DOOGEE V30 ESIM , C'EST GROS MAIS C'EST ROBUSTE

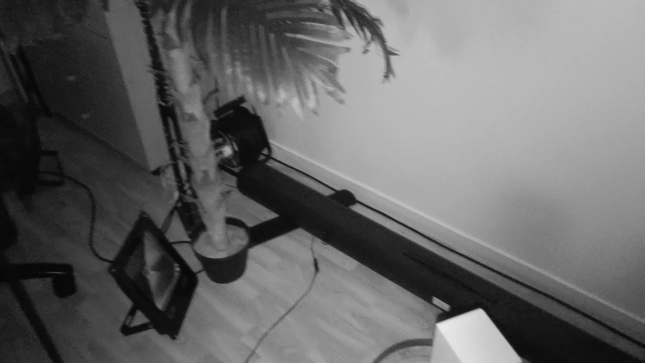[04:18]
Alors que sur le S99, on va être sur 64 mégapixels.
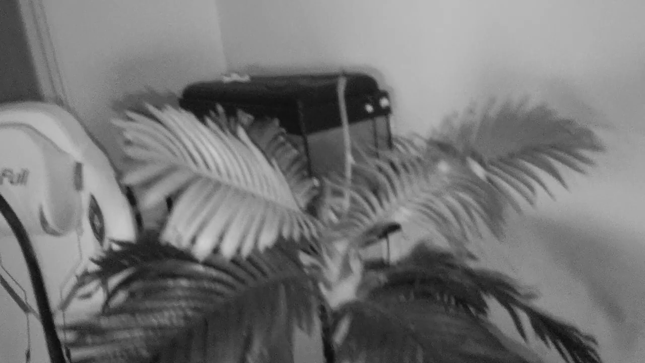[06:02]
Caméra vision nocturne Sony de 20 mégapixels. Alors, cette fois-ci, pour la vision nocturne, on va être un peu plus performant au niveau du S99.
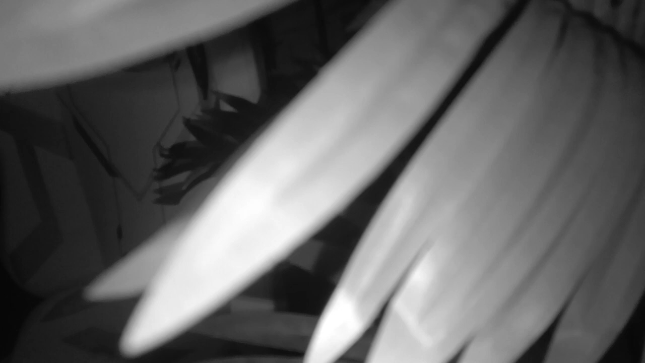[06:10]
Mais ça reste vraiment très correct sur le V30.